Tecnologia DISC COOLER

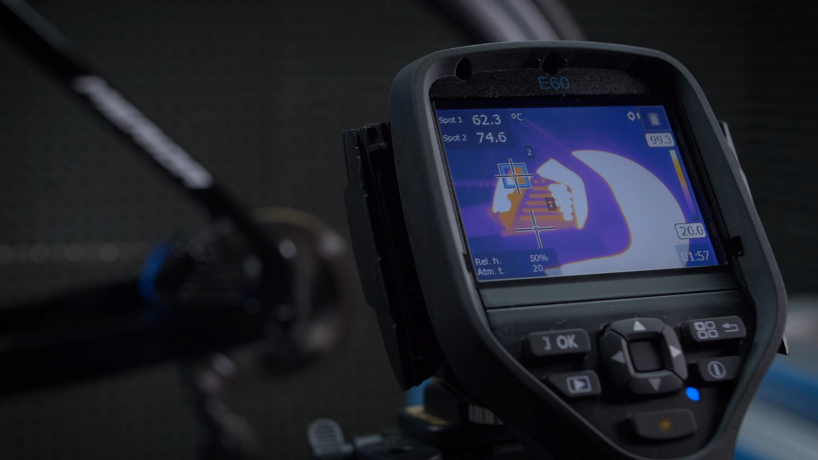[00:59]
I nostri test hanno dimostrato che il disc cooler può effettivamente ridurre le temperature delle pinze di circa il 35% in alcune configurazioni,